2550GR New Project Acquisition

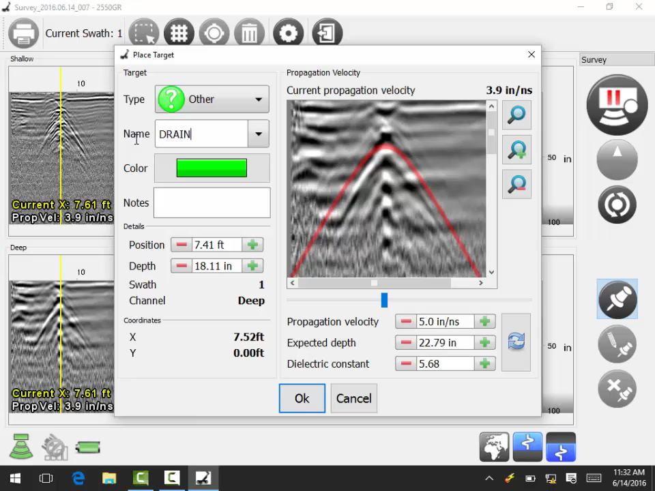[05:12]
For this particular choice it is a drain. So we are going to use other and we are going to keep it green. And then we are going to name it drain. And when we select OK, you are going to notice that it places that marker here on our screen. Now as we push forward, you will see the yellow line move back forward again. And when we reach the end, we will start acquiring again. And we will continue this process along our full location. Once we reach the end, we can either pause our screen or we can continue and just change directions,
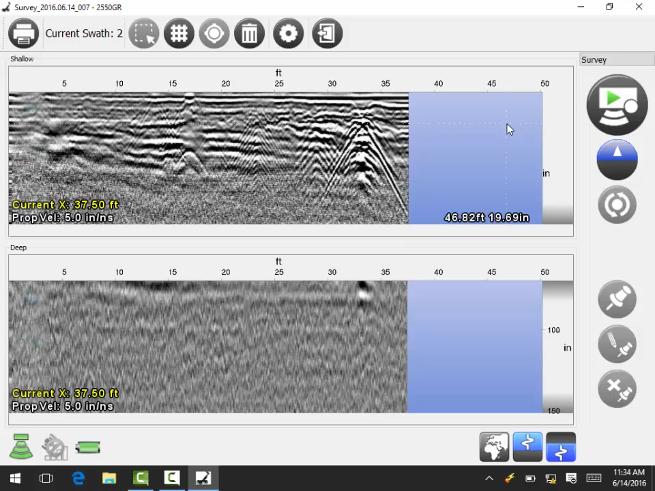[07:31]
You notice as we stop and started, we also switched paths. Every acquisition can have one or multiple scans or swaths within that. As we stop and start again, you notice we went from two to swath number three.